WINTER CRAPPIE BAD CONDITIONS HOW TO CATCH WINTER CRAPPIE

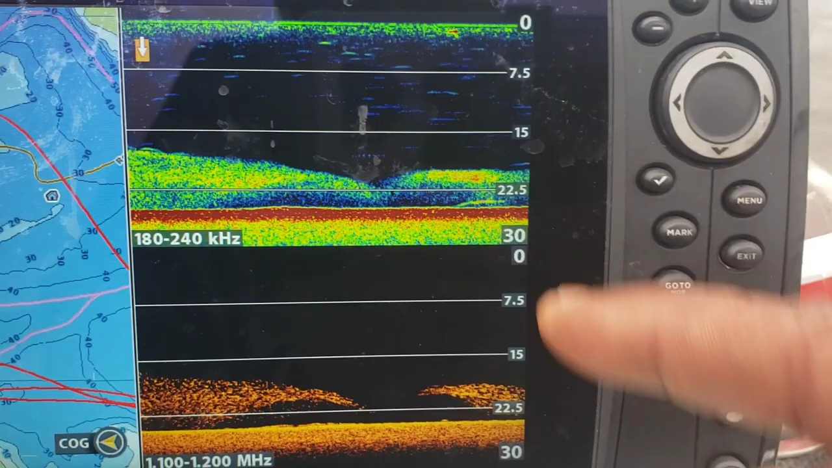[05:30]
Looking like them bait is right at, what, 20 foot?
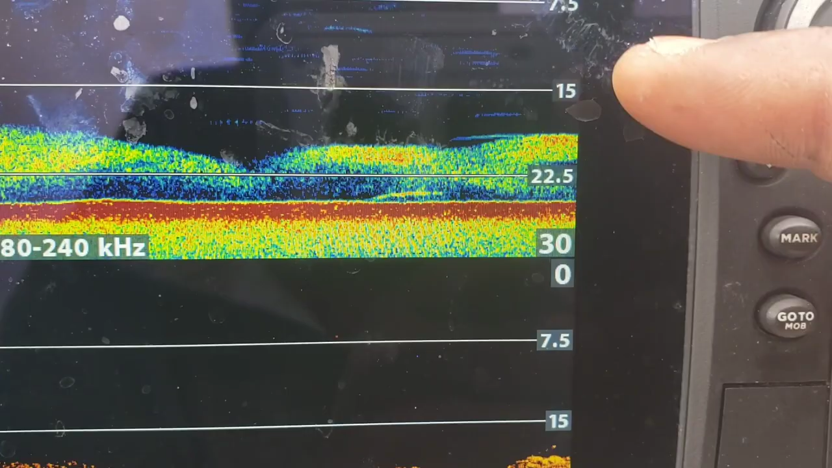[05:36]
About 20 foot.
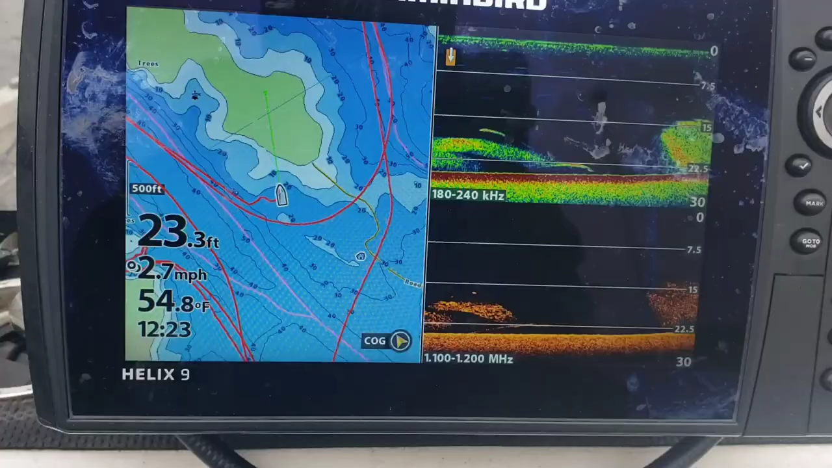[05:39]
On screen: depth 23.3 ft, water 54.8°F, speed 2.7 mph
Just turning around.
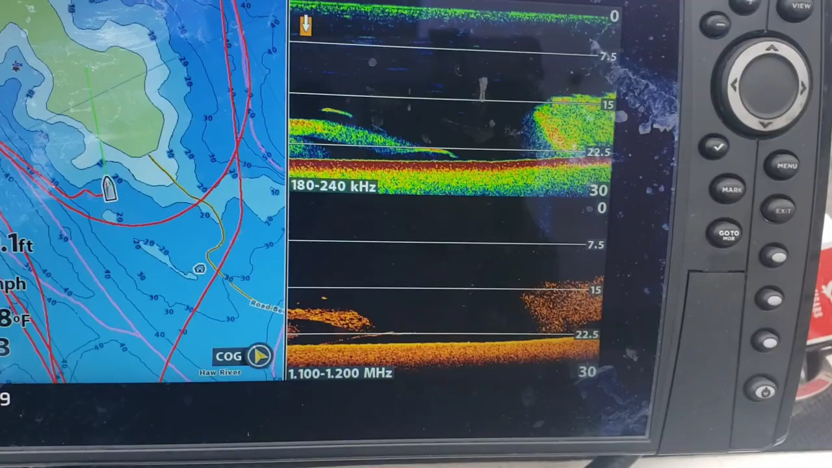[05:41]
Look at that. A wall of bait. I want y'all to see that coming in there. 15 feet.
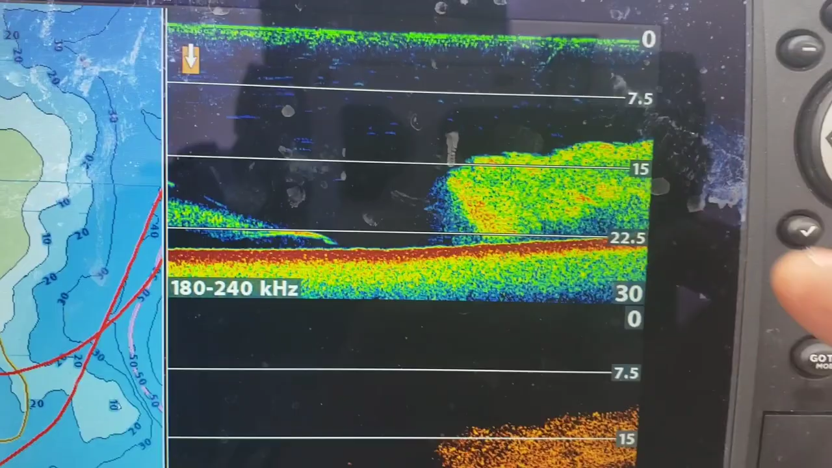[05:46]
Up to 10 feet. Just big balls of bait.
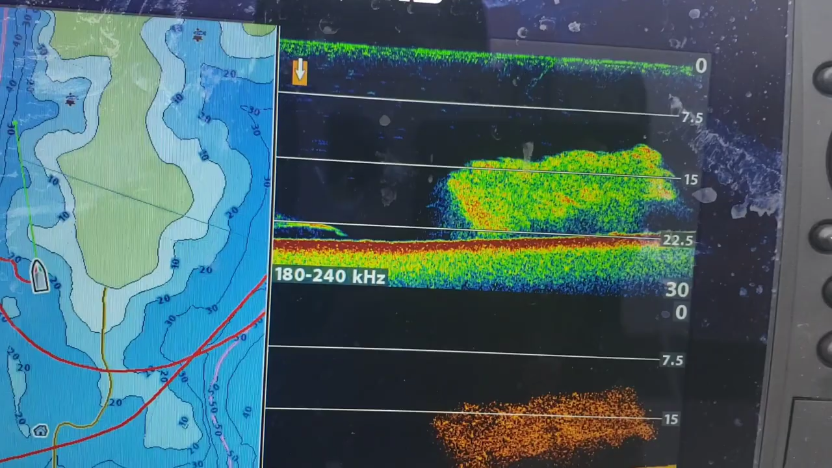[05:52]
The bait fish got to eat too. So, we know the depth is from anywhere from 10 foot to 20 foot.
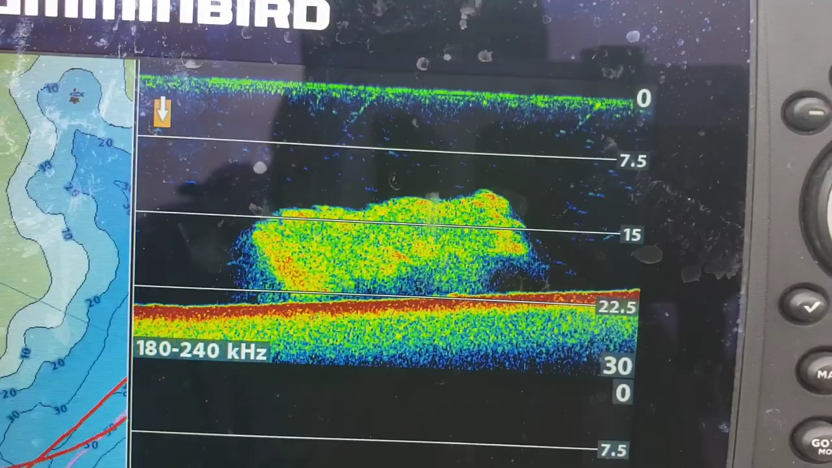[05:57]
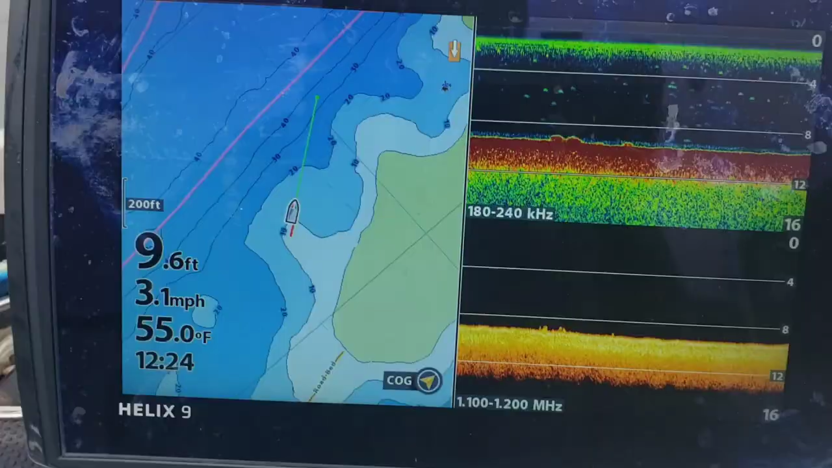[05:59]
On screen: depth 9.6 ft, water 55.0°F, speed 3.1 mph
Now, I'm in 9 foot of water.
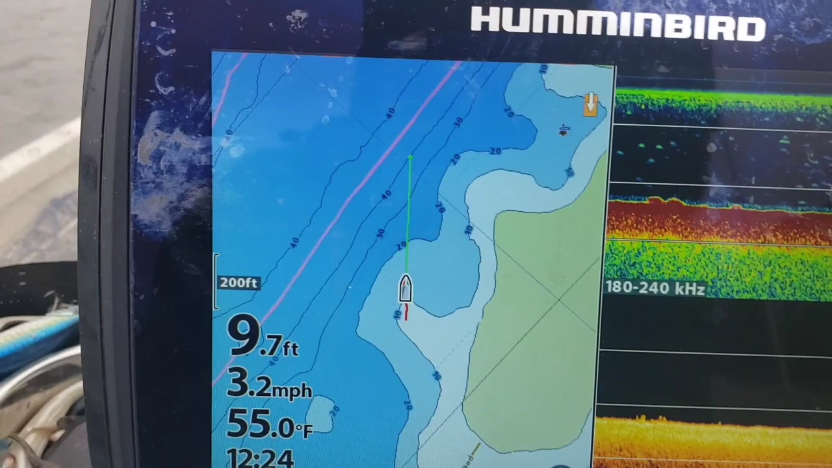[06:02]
On screen: depth 9.7 ft, water 55.0°F, speed 3.2 mph
I want y'all to see that map. Now, I want flats and points, like right here.
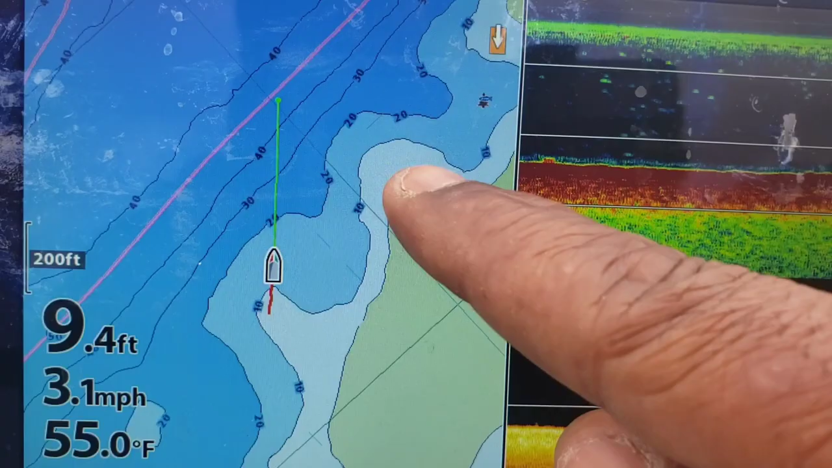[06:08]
On screen: depth 9.4 ft, water 55.0°F, speed 3.1 mph
So, this is where I want to scan to find my fish. Over here, there's fish on bottom. At 10 feet deep right there. But, I need to go deeper because the bait fish, there we go. Look at here.
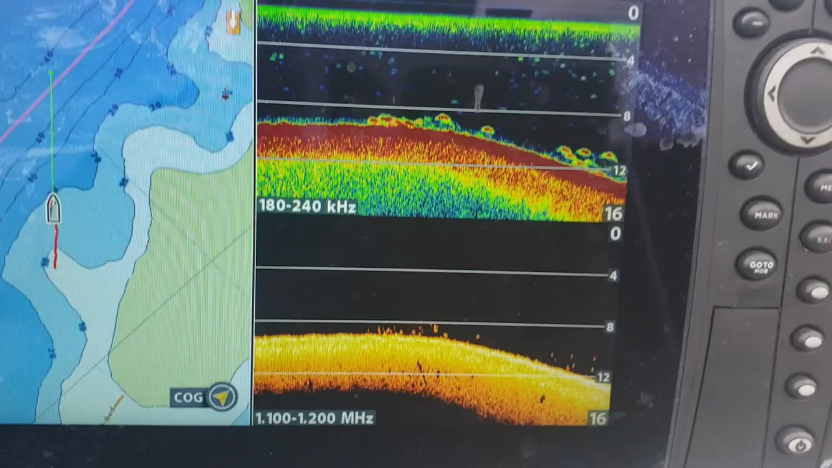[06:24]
We got fish coming in as we get in deeper water.
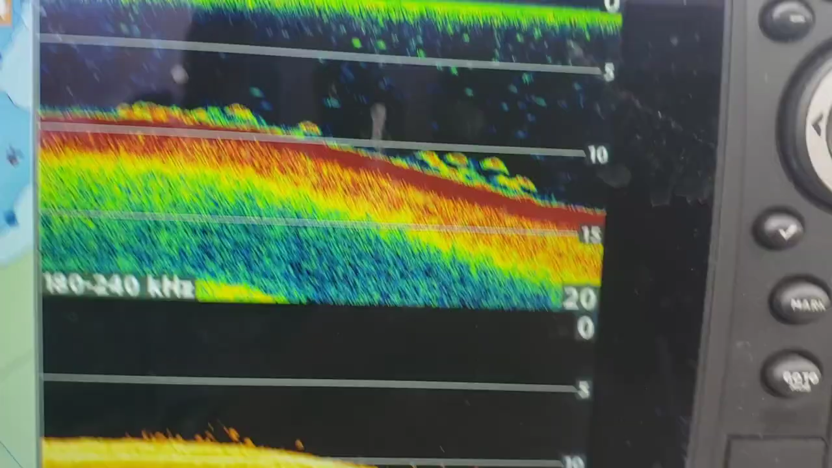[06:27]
On bottom, that could be crappy.
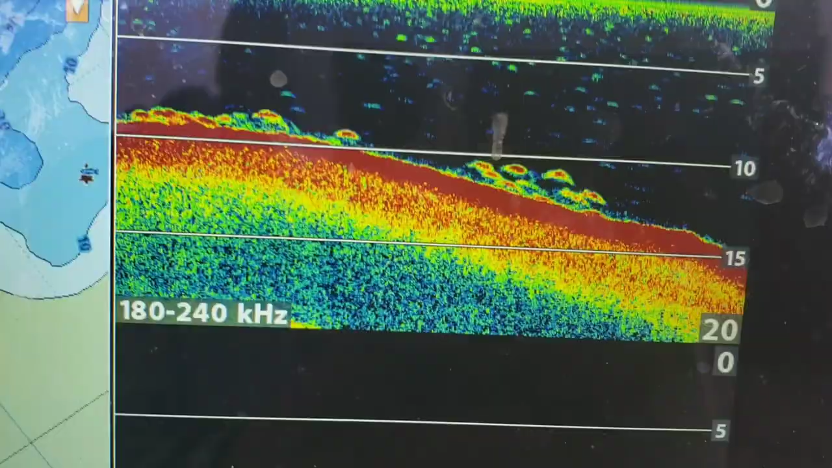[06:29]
The size of them fish probably is crappy.
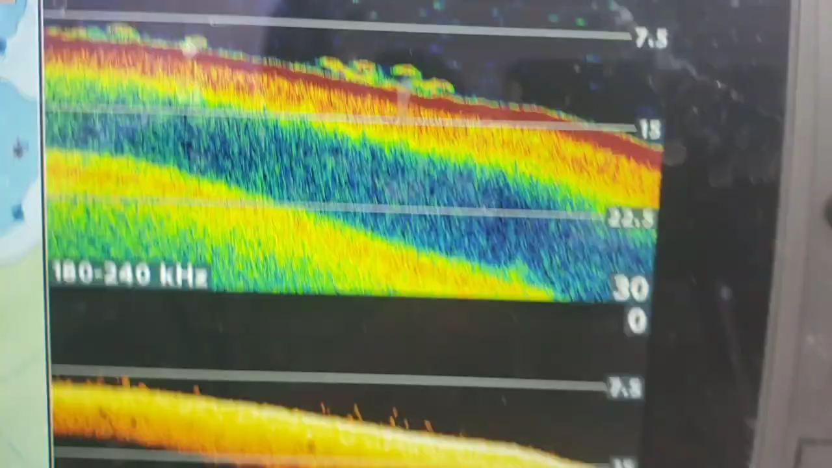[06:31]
You can tell.
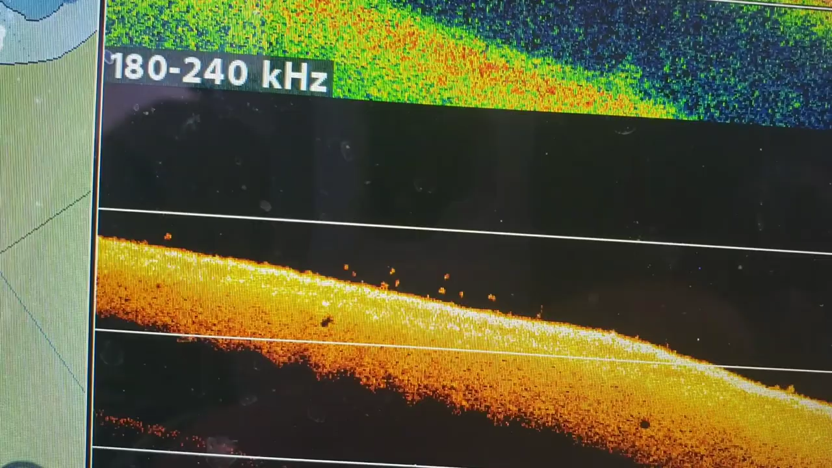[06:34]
Down them didn't show those dots right there, too. So, that was right in about 12 foot of water.
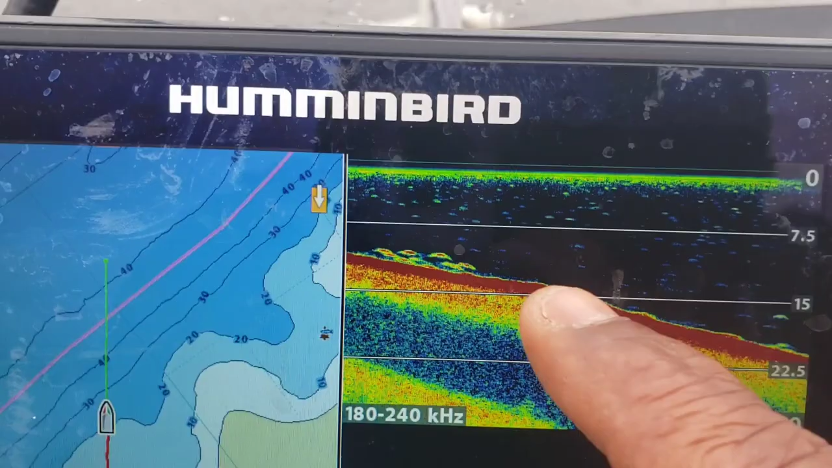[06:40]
So, that's where I'm going to focus in. I'm going to focus on a slope, like here.
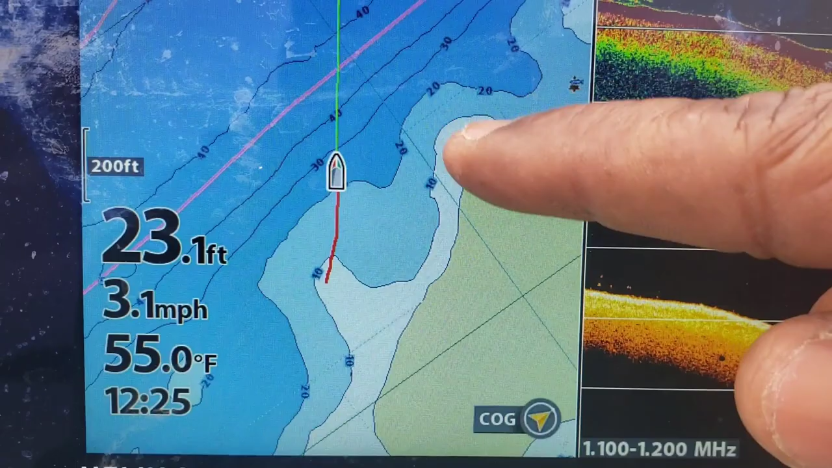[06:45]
On screen: depth 23.1 ft, water 55.0°F, speed 3.1 mph
That's a point. I'm going to focus on that flat area.